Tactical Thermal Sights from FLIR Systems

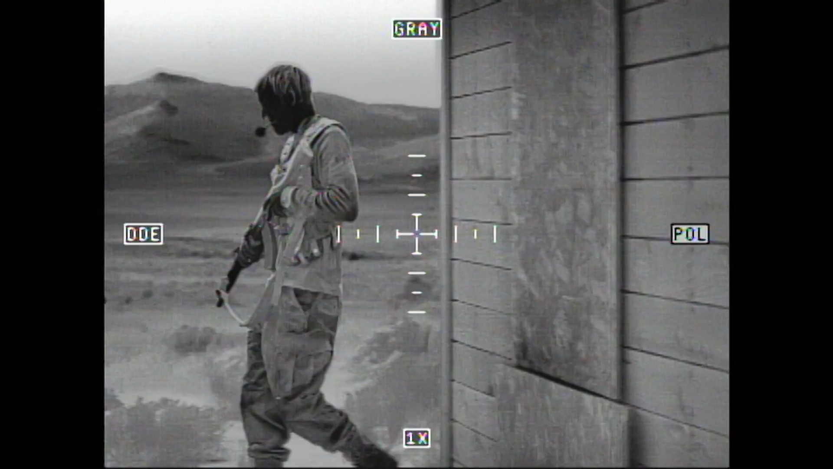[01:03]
High-resolution thermal sensors give you the image detail and clarity you need to tell friend from foe and put the first round on the right target.